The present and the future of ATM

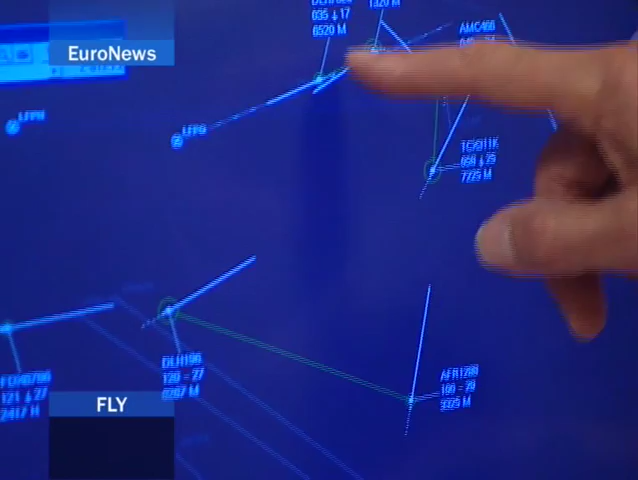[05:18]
Then you see that the controller tells a pilot, can you identify an aircraft in front of you? And yes, please keep a distance to that aircraft. And there you see the green lines in between.
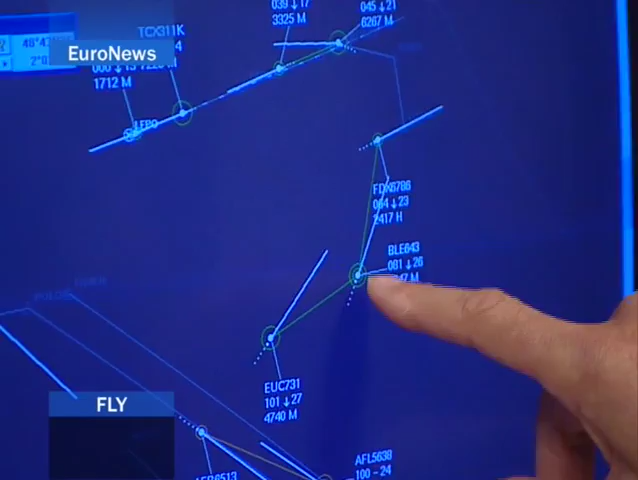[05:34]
And if such an aircraft is following the other, almost like you see the same distance all the time, or the same time in between,
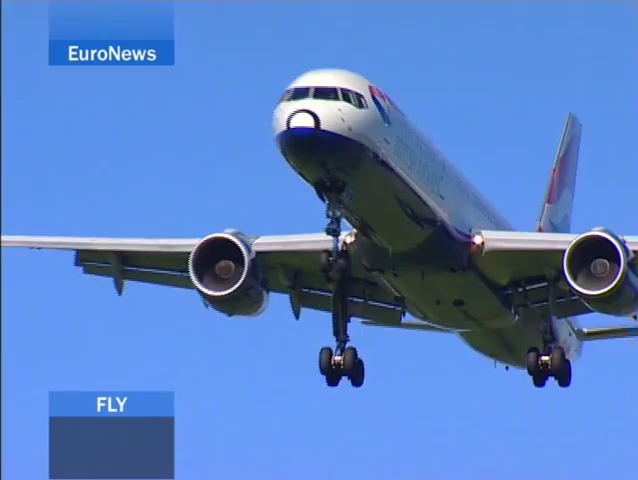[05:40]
then the controller has only to give instructions to the first one,
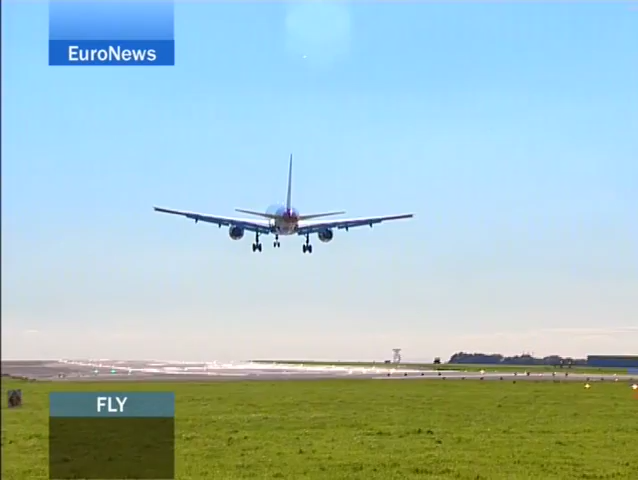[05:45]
and the second one, he doesn't have to look after any more. And it can be done even with more aircraft.
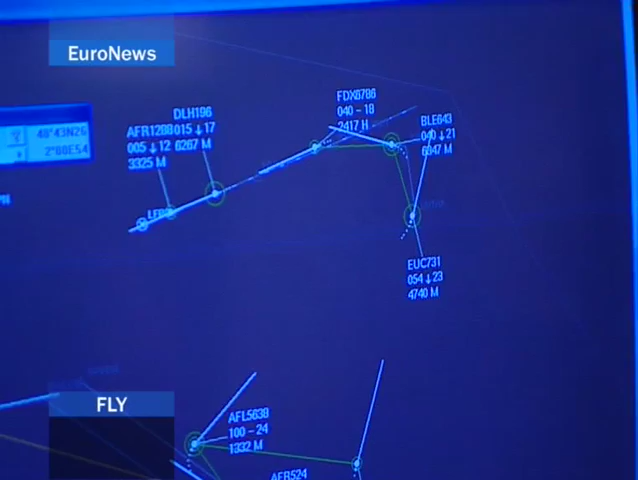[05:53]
Here you see one aircraft which is guided by the controller, and two aircraft that are simply following each other in the same distance,
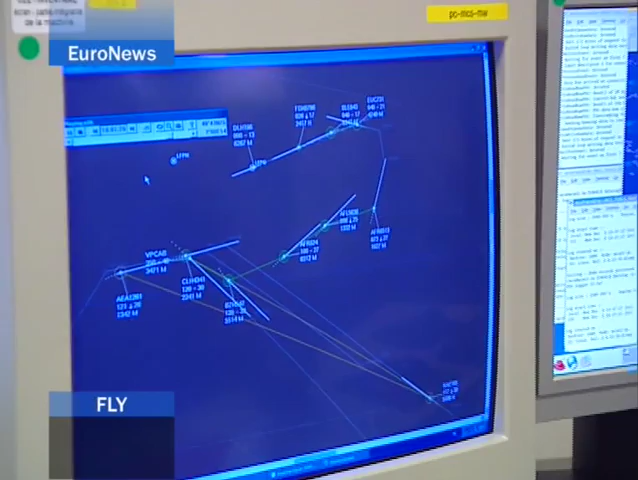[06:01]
and it is the pilot that makes sure that he stays all the time at the same position with respect to the first aircraft.